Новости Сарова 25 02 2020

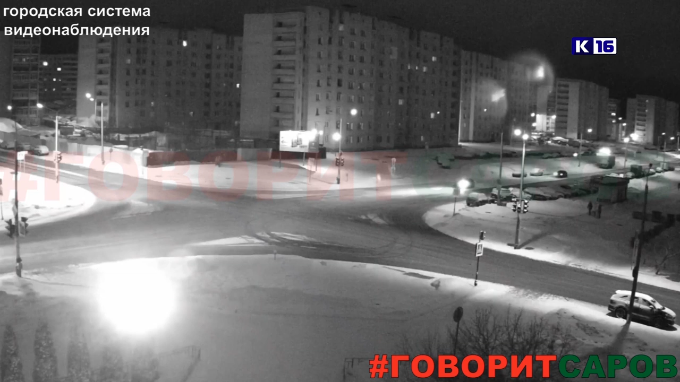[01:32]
В аварии на перекрестке Московская и Курчатова обошлось без раненых, хотя столкновение, которое зафиксировали камеры видеонаблюдения, было достаточно сильно. От удара автомобили разлетелись, как шары на бильярдном столе. Авария произошла в ночь с 23 на 24 февраля.